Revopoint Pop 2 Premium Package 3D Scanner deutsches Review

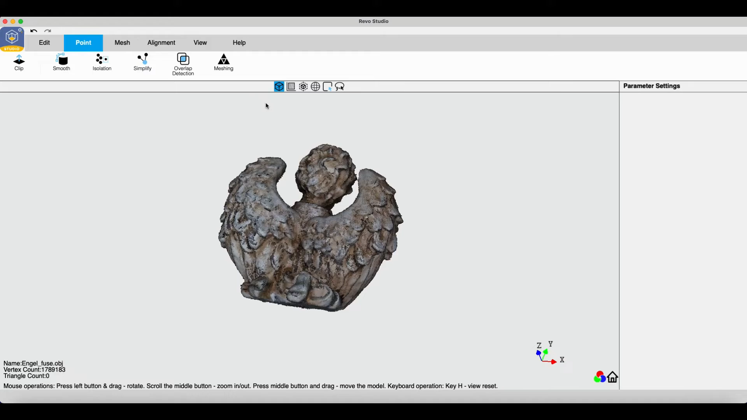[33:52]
Also wir sehen hier wirklich. Ja. Keine schlechte Kopie.
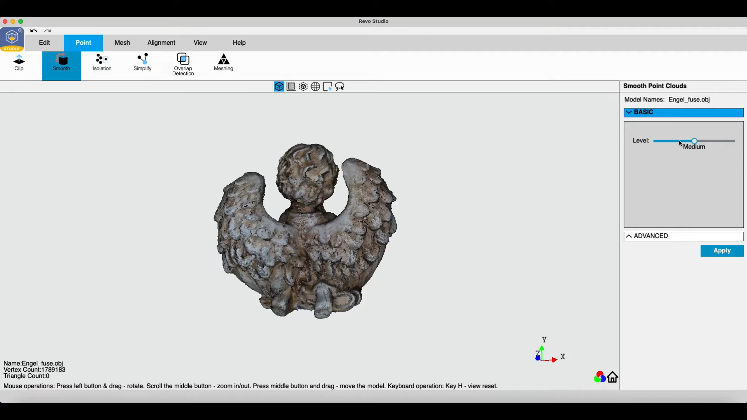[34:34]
Dann haben wir hier Smooth. Ja. Können wir auch ein bisschen smoother machen. Ja. Nicht zu viel. Wir wollen ja auch Details haben.
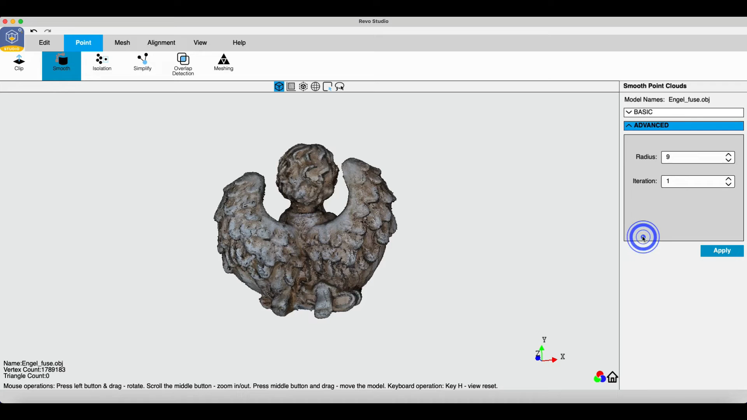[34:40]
Hier sieht man das auch nochmal. Kann man alles einstellen. Hier will ich jetzt nicht ins Detail gehen. Da muss ich mich auch noch ein bisschen reinwurschteln. Haben wir hier auch den Grid. Gut. Dann haben wir hier. Haben wir Overlaps. Nein. Und jetzt können wir das meschen. Weil das war vorher nicht gemescht. Sondern ist ja nur so ein Objekt.
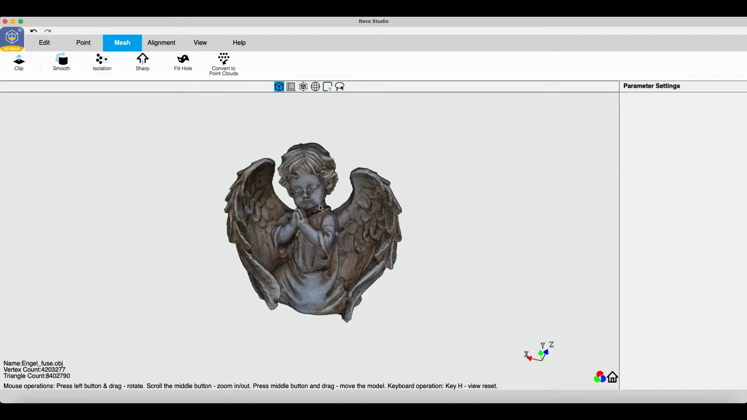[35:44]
Dort kann man halt hier auch nochmal nacharbeiten vollziehen. Ja. So. Dann wollen wir das natürlich auch exportieren. Ja. Und zwar sagen wir Engel. Und dann können wir es jetzt auch als STL-Datei sichern.
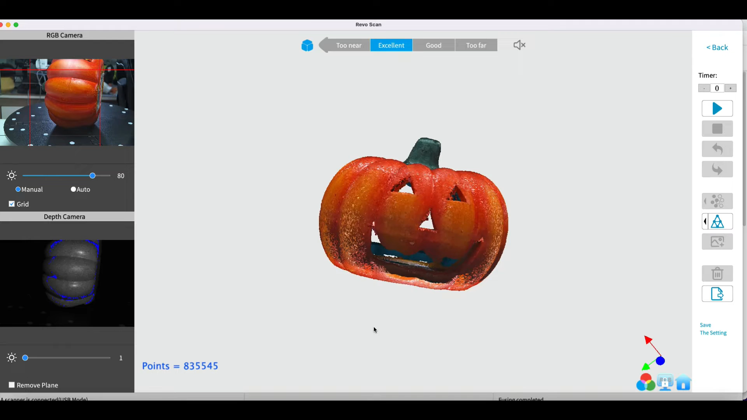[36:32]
Ja. hier zeige ich euch mal ein projekt oder ein objekt ja was halt total schwierig ist ja und ihr seht hier schon selbst wenn ich auto mache das wird hier nicht besser und es ist immer unter belichtet und das kommt daher weil
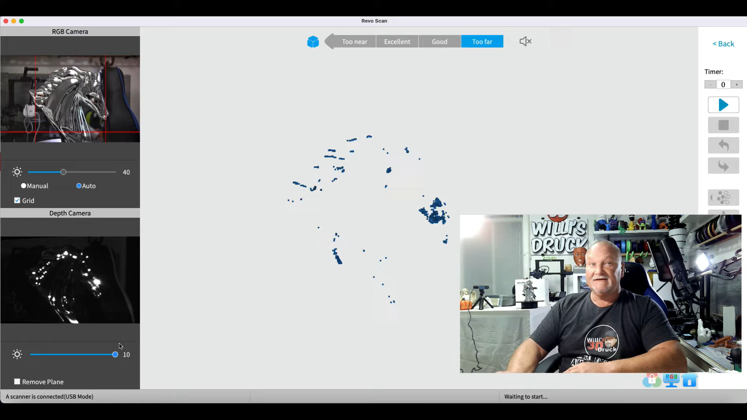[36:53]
dieses pferd hier chrom ist glänzt ja und das kann er nicht erfassen wir ganz gerne auch mal hier testen lassen wir mal drehen ihr seht da passiert
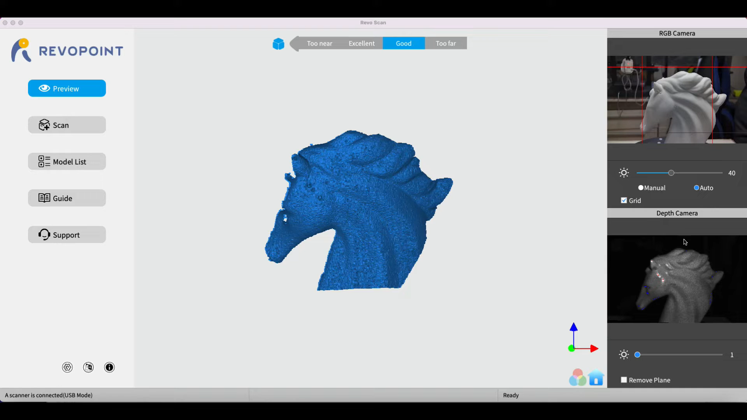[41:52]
und hier sehen wir schon mal im preview ja durch das spray da hat sich schon einiges getan ja auch hier dann können wir mal gucken kann man mal heller gehen gehen wir gleich auf scannen und dann zeige ich euch hier das fertige
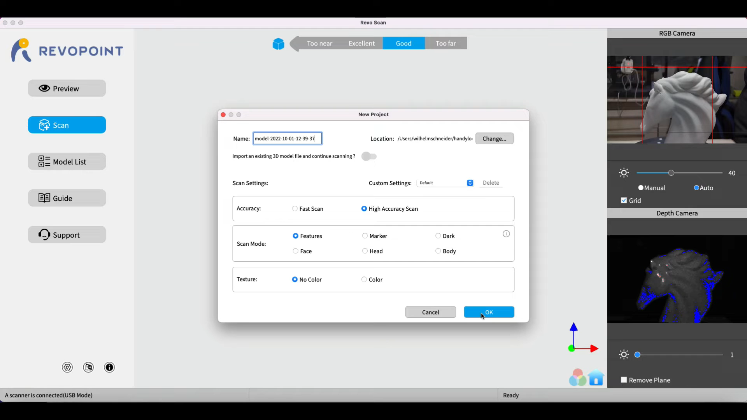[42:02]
ergebnis so dann haben wir das hier drüben es ist gut im auto hier ist unter belichtung
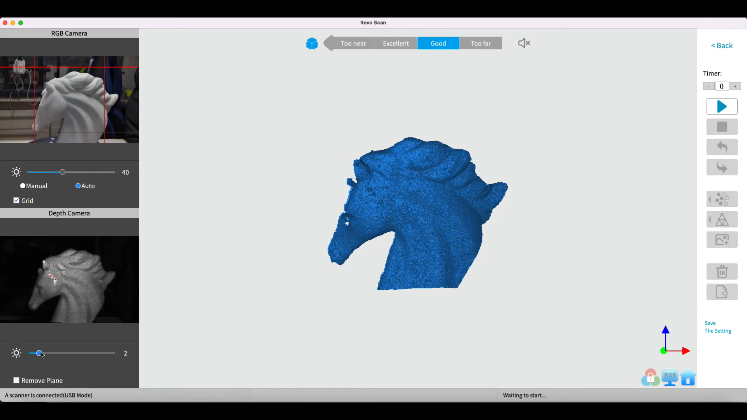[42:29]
das mal so testen wir und fangen an zu starten und wie ihr seht
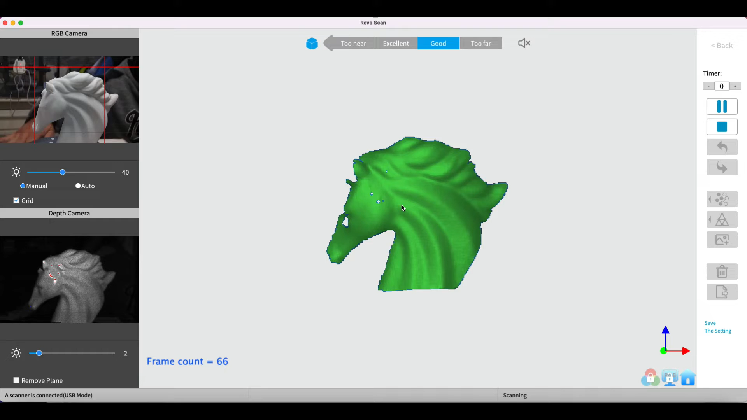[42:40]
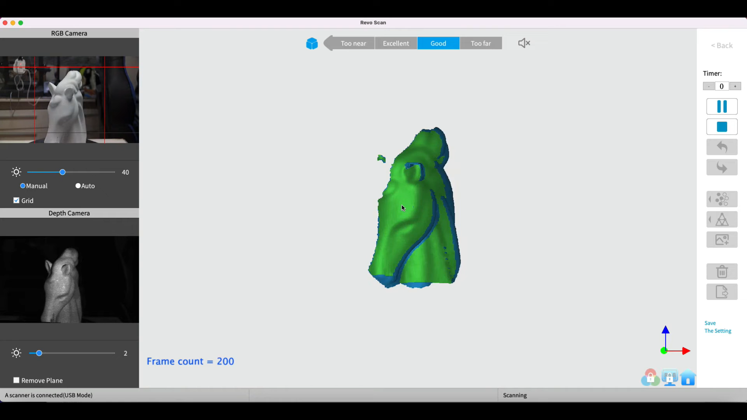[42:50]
und jetzt nimmt er das sehr schön auf wie gesagt vorher war gar nichts durch dieses spray wird es matt
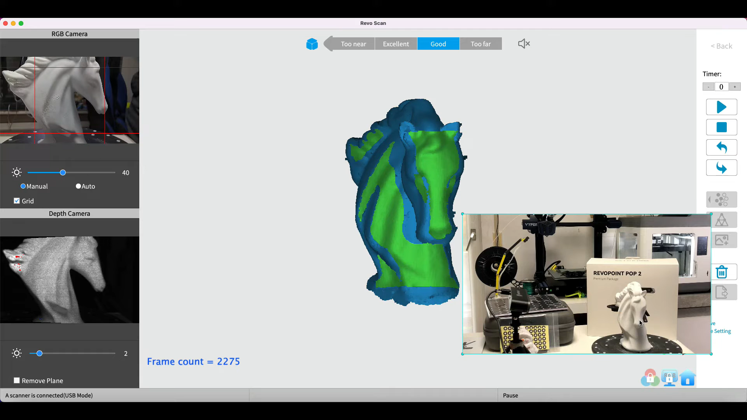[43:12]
sogar mit der hand zu scannen weil es schon zu groß ist aber wir mogeln uns mal dadurch mal gucken wie dann das endergebnis aussieht